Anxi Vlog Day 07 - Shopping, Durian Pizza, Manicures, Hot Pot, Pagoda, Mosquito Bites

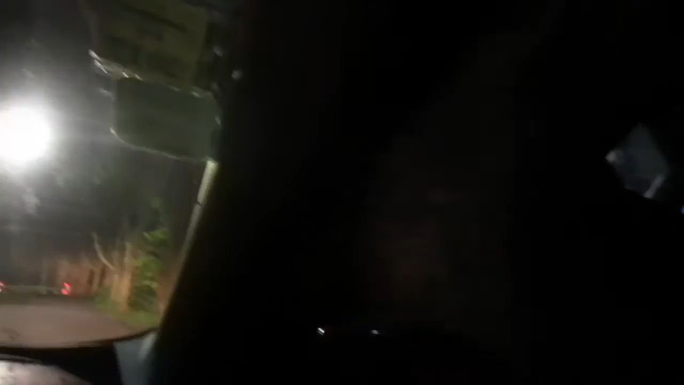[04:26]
Look at the trees. We're on top of the mountain.